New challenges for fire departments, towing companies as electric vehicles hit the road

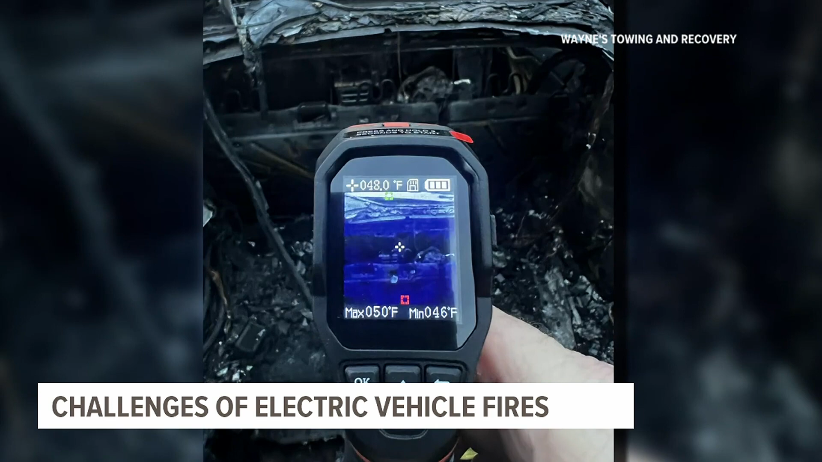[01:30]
On screen: spot 48.0°F
And then we're also using thermal imaging cameras to check temperatures throughout the car.